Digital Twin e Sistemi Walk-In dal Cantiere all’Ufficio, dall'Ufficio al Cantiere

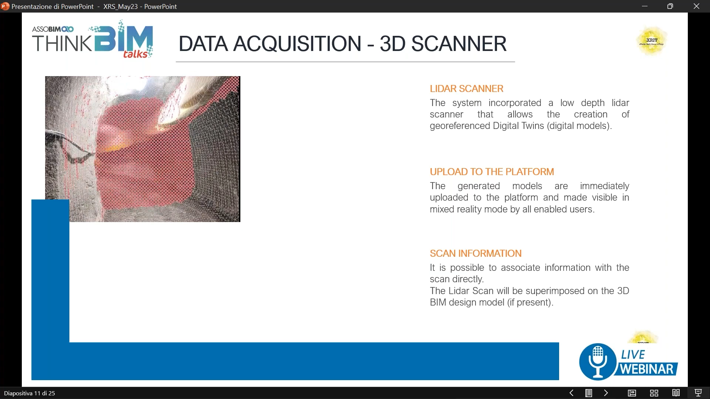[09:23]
dimensioni più o meno importanti in continuo con georeferenziazione di ciascun punto e questi elementi uniti
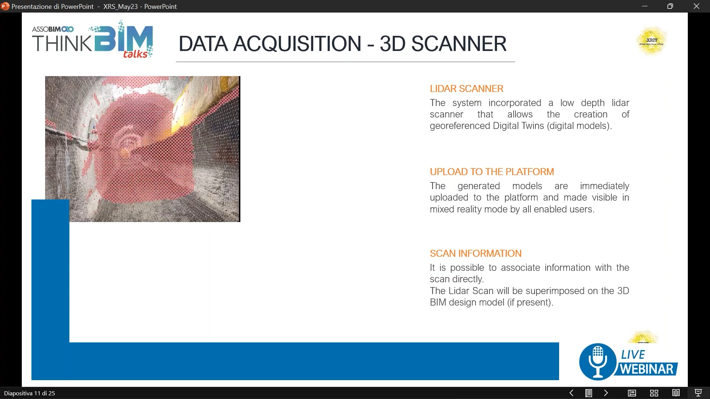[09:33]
quindi con la creazione del modello
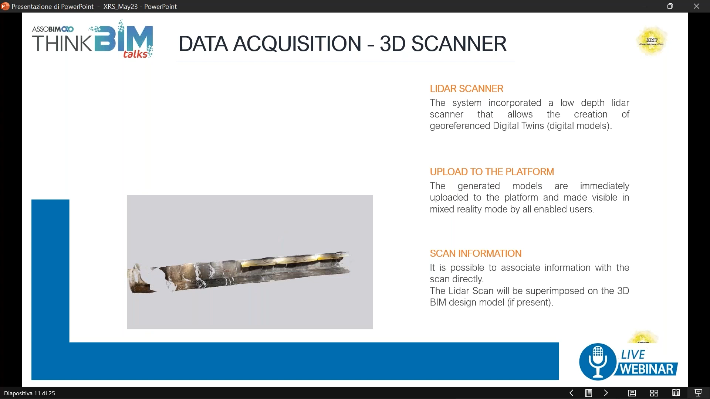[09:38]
che viene realizzato istantaneamente con appunto una fotogrammetria che ci consente di avere un dettaglio molto elevato o un numero di punti che ci consente
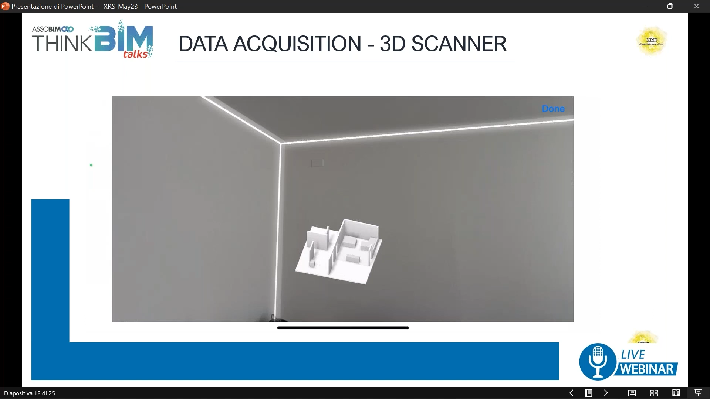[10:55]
oggetti di arredo anche con la classificazione degli oggetti stessi dell'arredo
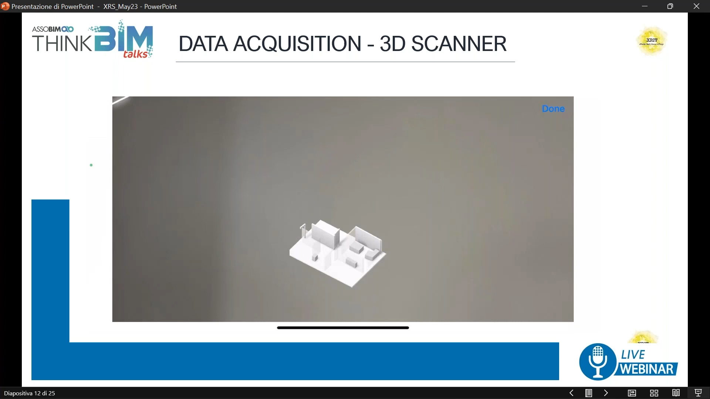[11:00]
quindi con un passaggio estremamente
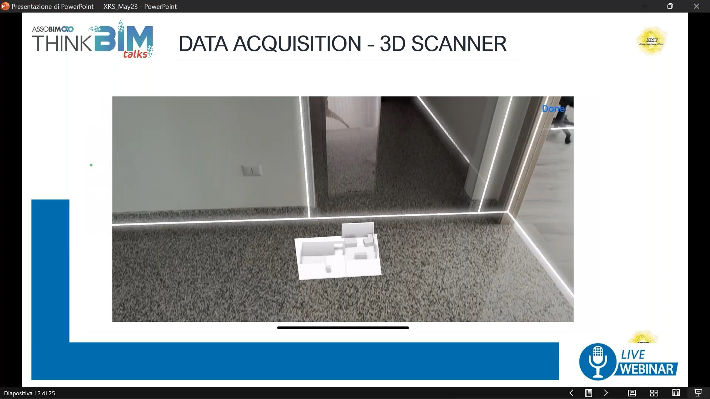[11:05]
rapido della strumentazione si ottiene un oggetto 3D che
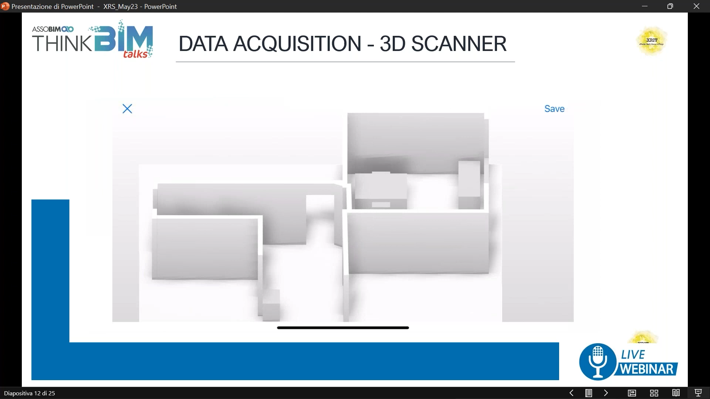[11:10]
può essere gestito in maniera molto facile e può diventare il nostro elemento IFC da poter utilizzare
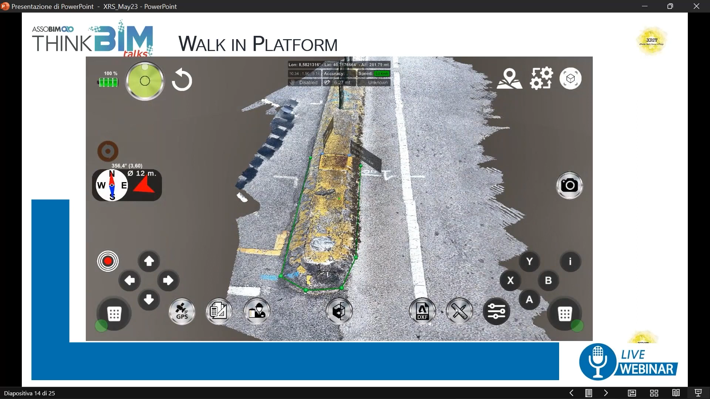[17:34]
parametrica che abbiamo visto nelle slide precedenti in questo ambiente se volessimo proiettare anche il nostro elemento acquisito sul campo potremmo vederlo geograferenziato su questo ambiente quindi facciamo un passo diverso rispetto al solito cioè
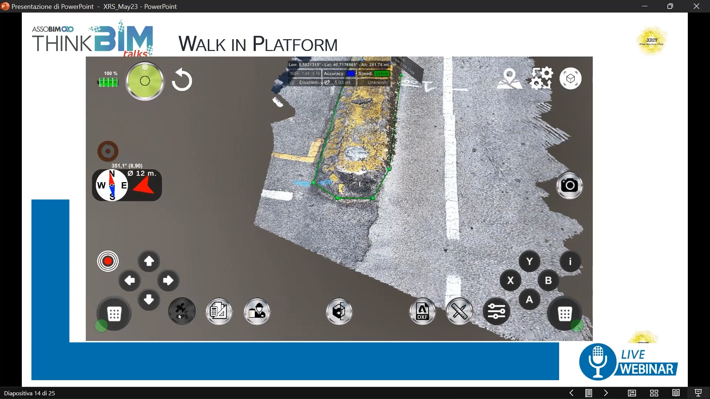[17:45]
passiamo dalla capacità di acquisire informazioni